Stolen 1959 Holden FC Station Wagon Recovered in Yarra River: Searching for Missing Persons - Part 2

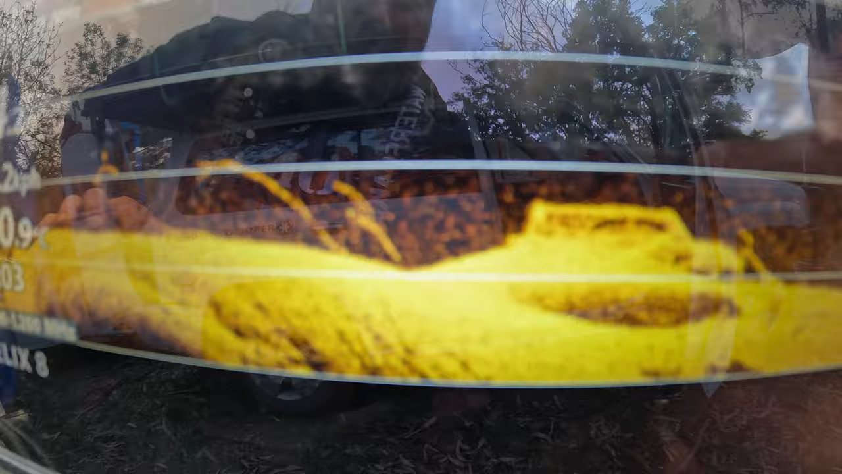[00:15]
Righto, we're on our last day of the search for the little Volkswagen Golf.
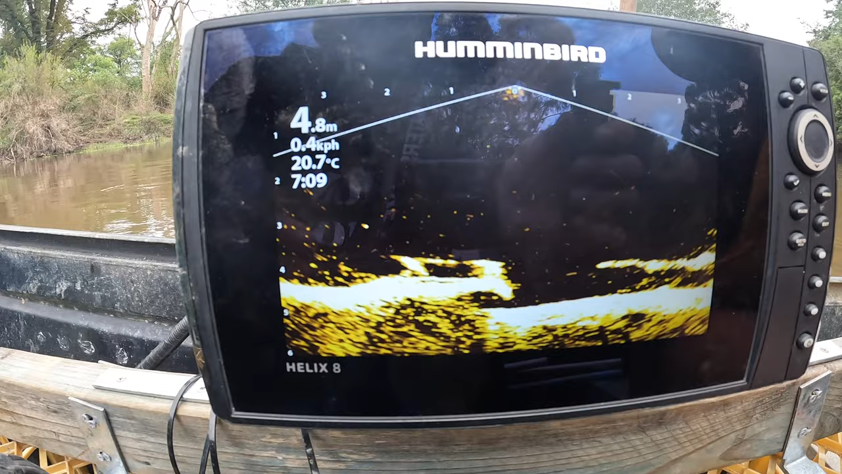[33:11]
On screen: depth 4.8 m, water 20.7°C
So that's that dead tree, that dead tree.
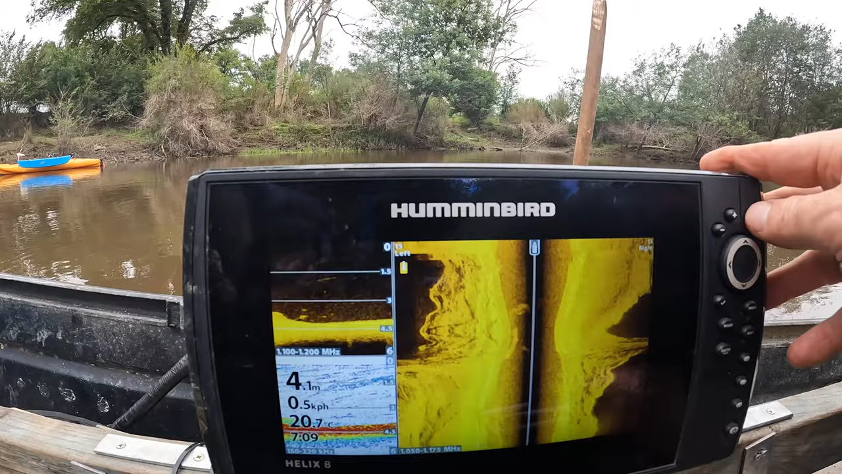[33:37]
On screen: depth 4.1 m, water 20.7°C, speed 0.5 km/h
Stay right there. You won't pick it up on this because we're standing still.
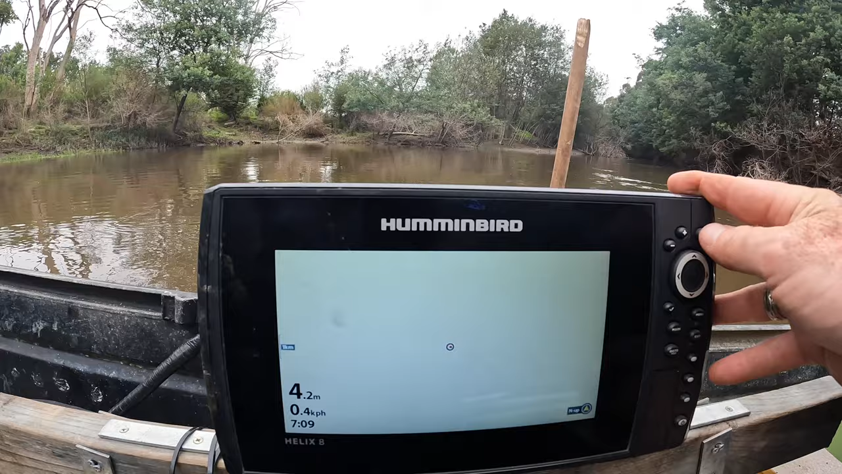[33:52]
On screen: depth 4.2 m, speed 0.4 km/h
It'll just be all drawn out lines. But we're in 4 point, I'm more looking at like 4.2 meters.
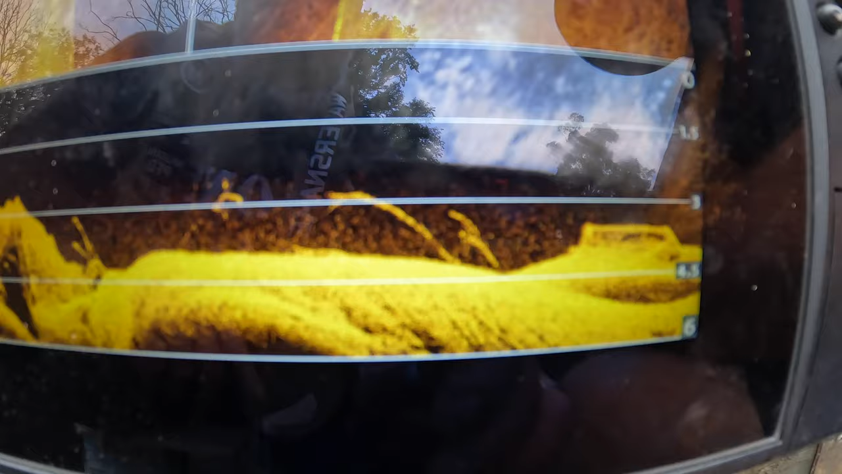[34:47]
That's a different one. No, that's the same one we're talking about.